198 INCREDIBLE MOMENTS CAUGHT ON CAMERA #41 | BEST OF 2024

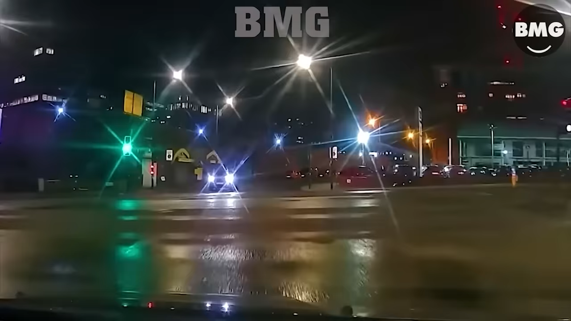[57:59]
In a quarter. Some people like to cross the road like this to try their luck.
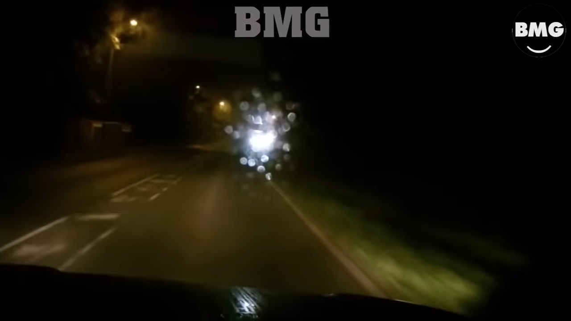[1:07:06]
There'll be an expensive lesson for this driver.